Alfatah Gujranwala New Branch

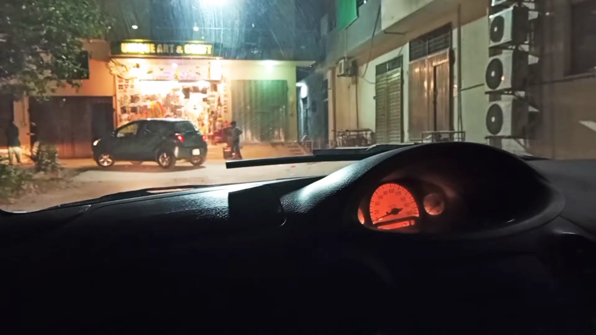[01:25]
اوکی تو بس یہاں پہ ہم جو ہے وہ ای ٹی ایم کے پاس کھڑے ہیں اور ہزبن میری جو ہے وہ ای ٹی ایم
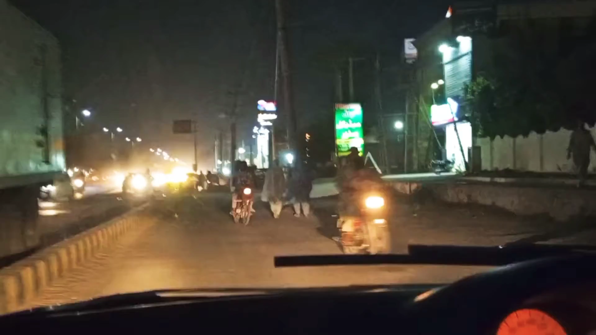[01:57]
ہم گئے تھے لیکن وہ اوپننگ اس کی ہوئی نہیں تھی تو بس بند تھا واپس ہم لوٹیں
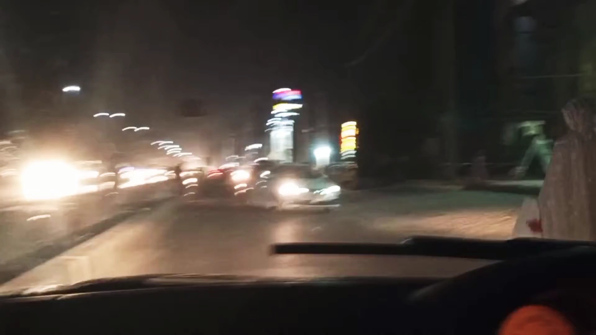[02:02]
تو یہاں پہ بس دیکھیں ہم الفتے سوری فضل سنٹر کے بلکل قریب ہیں اور اب یہاں پہ دو تین برینڈز جو ہے اچھا گاڑی ہم نے اندر
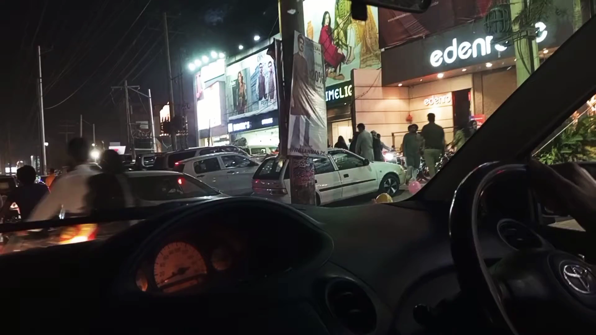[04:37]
مزیدار مطلب ٹیسٹ سہی تا لیکن وہ شکل وائس اچھی نہیں لگ رہی تھی ریسپی تو خیر میں پھر دوبارہ ٹرائی کروں گی یہ بس اب ہم فضل سینٹر سے انگل کے باہر
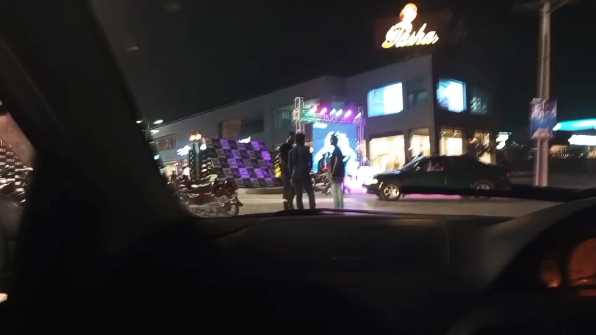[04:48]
کو آئے ہیں اور اب یہ دیکھیں تھوڑا سا ڈسٹنس ہے ان دونوں کے بیچ ہم لیکن فضل سینٹر
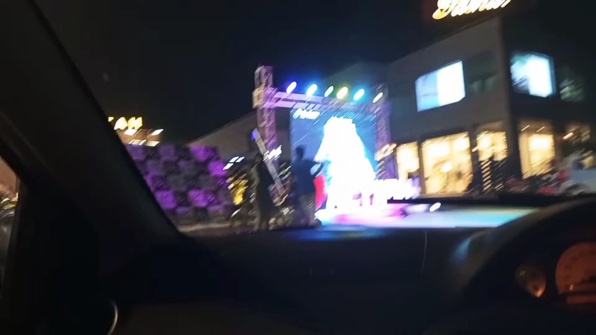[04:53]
اور الفتے میں ایسے 5-10 منٹس کا ٹائم لگتا ہے لیکن اب ہم الفتے آ گئے ہیں اور بہت ہی مجھے اچھا لگا ہے گجراوالا میں کوئی جگہ جو ہے مجھے پسند آئی
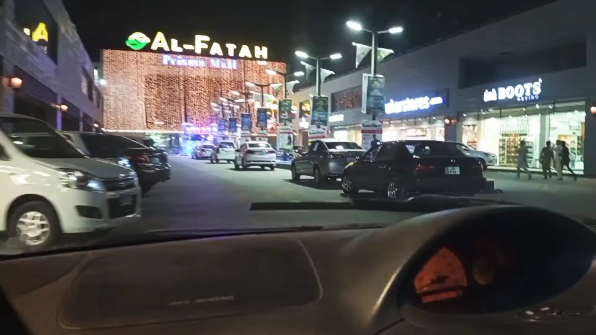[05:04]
ہے تو کوئی الفتے پسند آیا ہے فضل سینٹر بھی مجھے ایسے چچا نہیں لگتا I don't know بس خیر